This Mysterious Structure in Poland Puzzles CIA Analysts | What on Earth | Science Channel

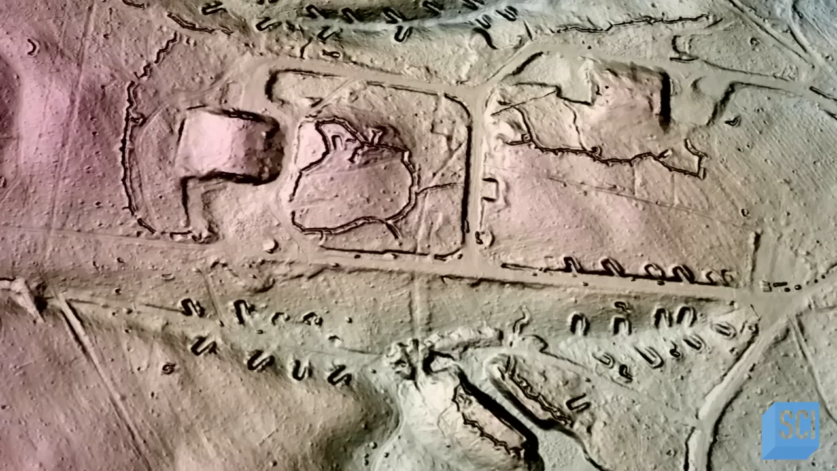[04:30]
And the lidar data reveals this was just one of many trenches surrounding the central structures.